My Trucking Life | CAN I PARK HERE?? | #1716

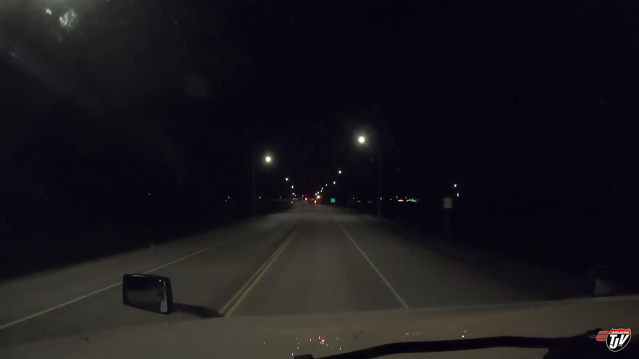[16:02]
I really didn't have much to say today, did I? We're in Balgoni Baloney, Saskatchewan. Bunch of baloney over here. I'm gonna go buy some of their baloney fuel in Balgoni. I like their baloney chicken wings here too. Delicious. Oh wow, looks pretty full here. I'm gonna keep going. I want to go a little further yet. I'm actually going to grab a coffee here because Trucker Josh ain't done yet.